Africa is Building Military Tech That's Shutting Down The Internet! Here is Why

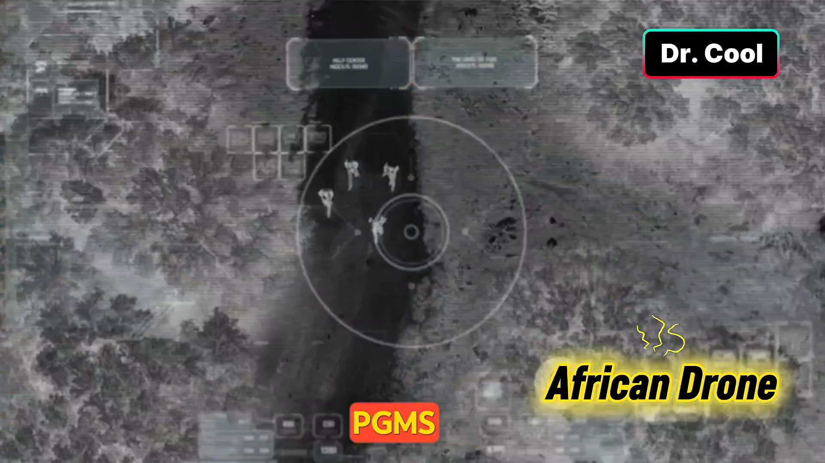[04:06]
Laser designators for PGMs, EO, and IR turrets that spot an AK-47 at 5 kilometers in midnight haze,